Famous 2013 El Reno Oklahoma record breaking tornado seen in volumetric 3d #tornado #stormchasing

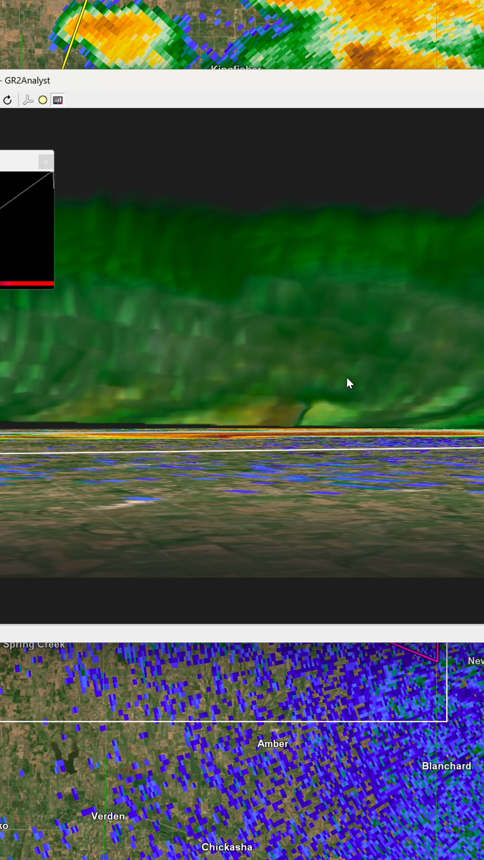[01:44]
Look how much I've got to file away the reflectivity just to be able to see it during these scans. That really kind of hints at the fact that this was impossible to see when it took place.
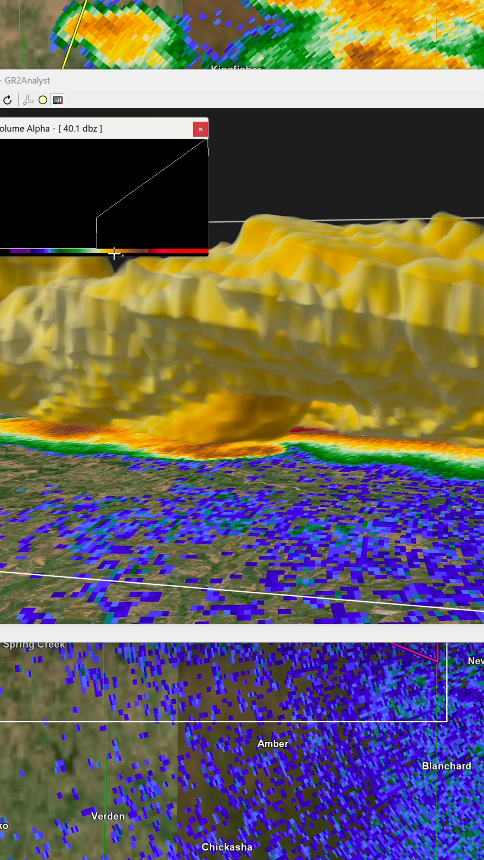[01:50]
It's really incredible to see the largest tornado in recorded U.S.